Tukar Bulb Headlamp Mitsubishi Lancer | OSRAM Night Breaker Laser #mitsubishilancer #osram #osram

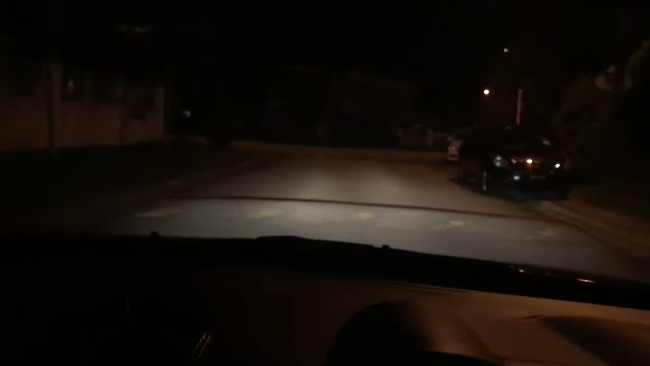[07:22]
Lampu selepas dia tukar eh So, dia nampak Lagi terang Dia lampu dia lagi luas lah Dia tak fokus pada satu dia Kalau macam yang stop ni
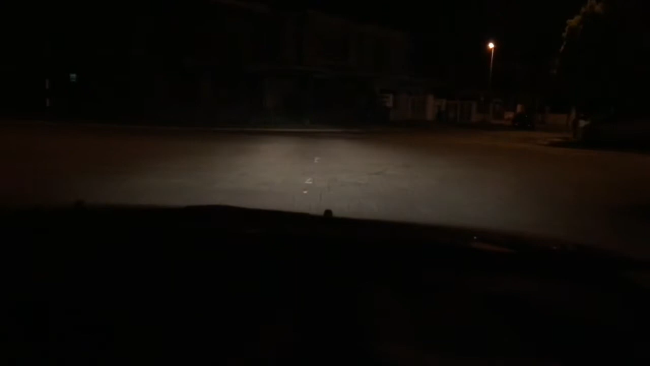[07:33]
lampu Dia macam lampu tu lurus ke depannya Tapi dia lampu dia macam luas lagi And then Yang lagi best part dia jauh Dia bukannya depan sikit Dia betul-betul macam dia Jauh sikit So, kita tak payah nak pasang High beam dia Kalau jalan tu terlalu gelap Dan yang penting Orang depan tak silau lah Itu yang paling penting Kalau kita tengok jalan gelap nanti
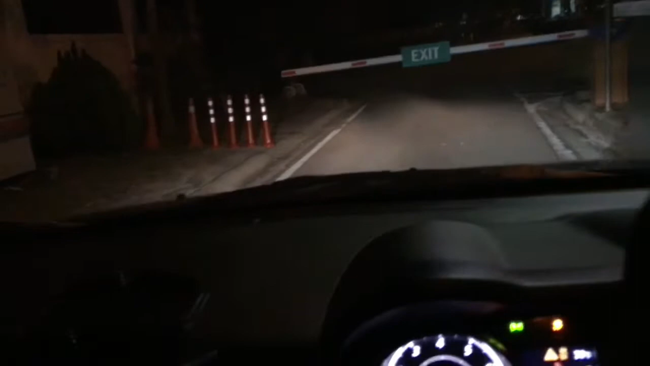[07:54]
Jalan gelap
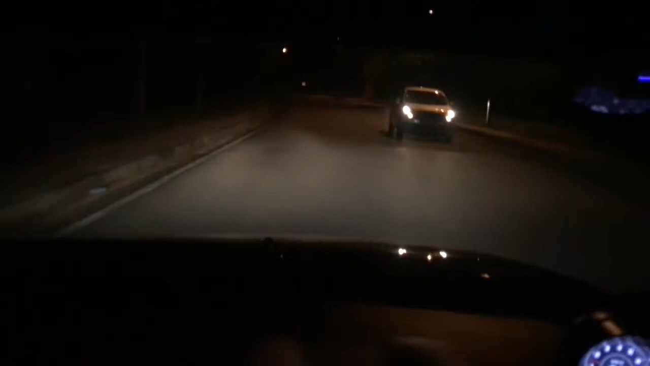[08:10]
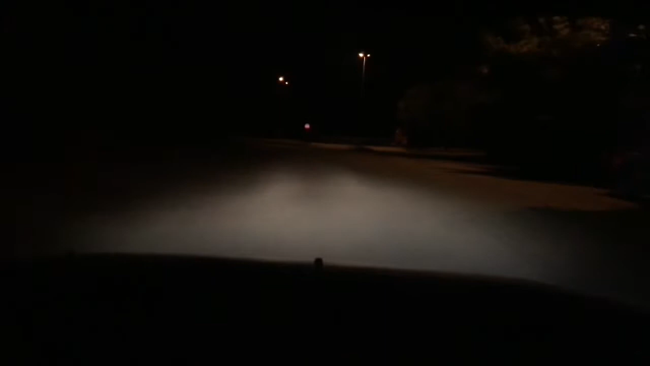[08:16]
Jalan gelap Sampai kita try pusing di belakang tu Selalunya kalau jalan gelap sangat Kita kena pasang High beam kan Tapi ni tak payah nampak Betapa dia jauh Macam puan hati Jom kita layan dulu tengok Jalan gelap